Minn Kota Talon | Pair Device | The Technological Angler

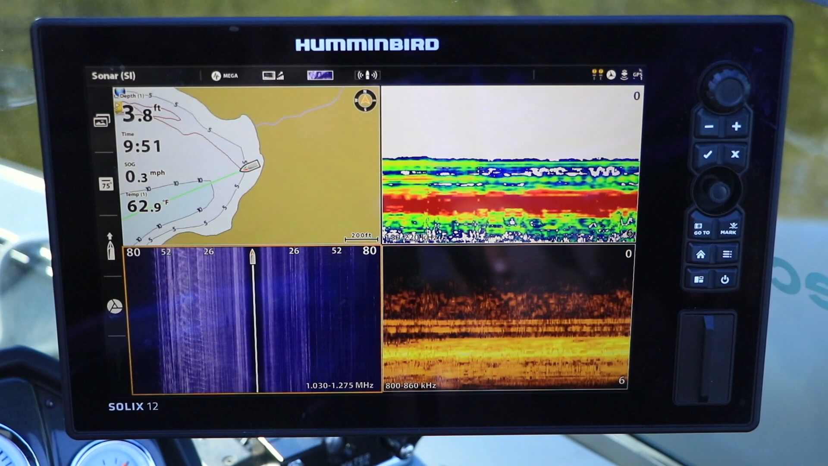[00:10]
On screen: depth 3.8 ft, water 62.9°F, speed 0.3 mph
To establish communication between Talon and a Solix unit, return to the home screen.
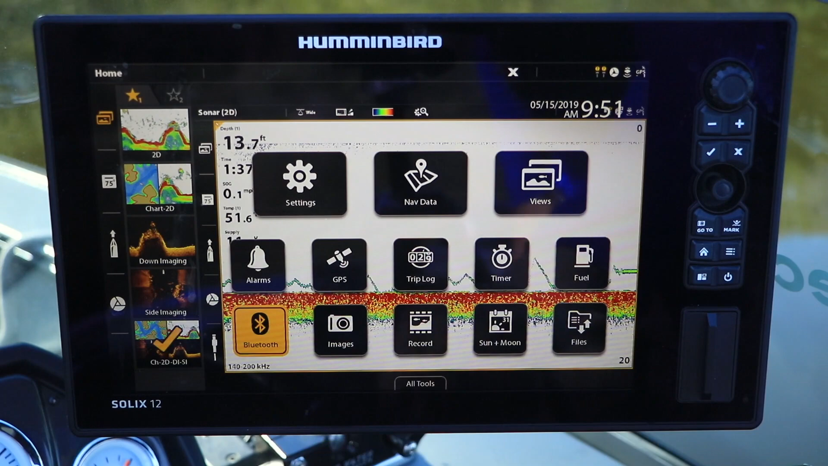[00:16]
On screen: depth 13.7 ft
Select Bluetooth, then Talon Options, followed by Pair Device.
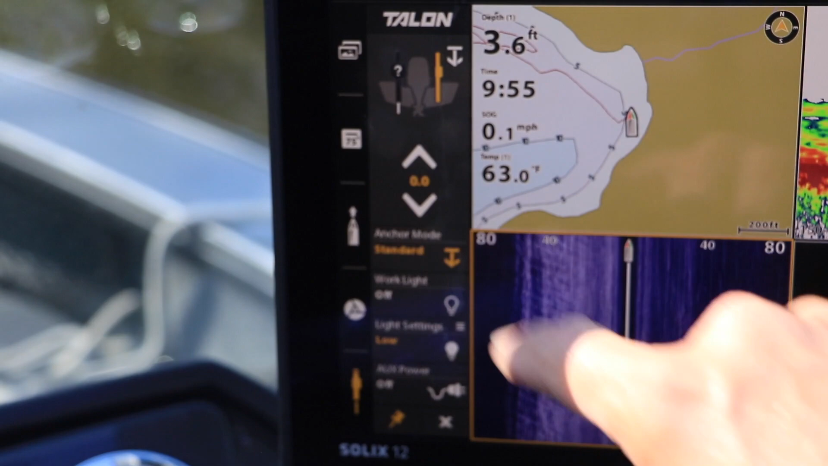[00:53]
On screen: depth 3.6 ft, water 63.0°F, speed 0.1 mph
I can deploy or stow Talon, change my anchor mode, or adjust the work light.
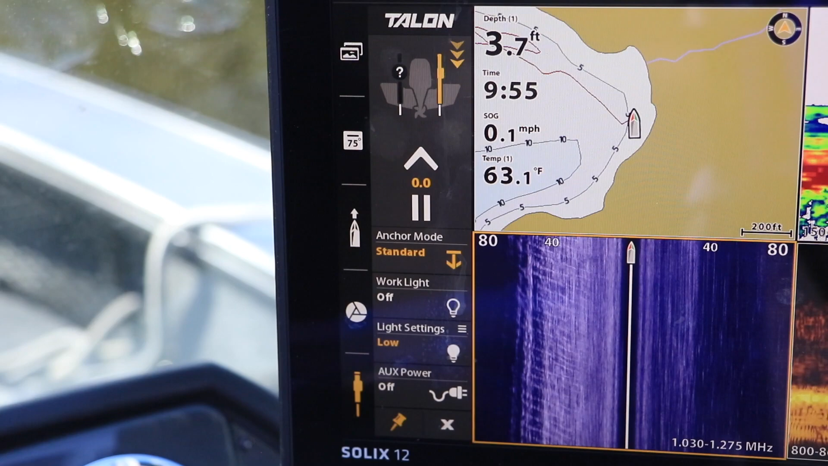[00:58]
On screen: depth 3.7 ft, water 63.1°F, speed 0.1 mph
The Talon pairing process is similar for Humminbird Helix units.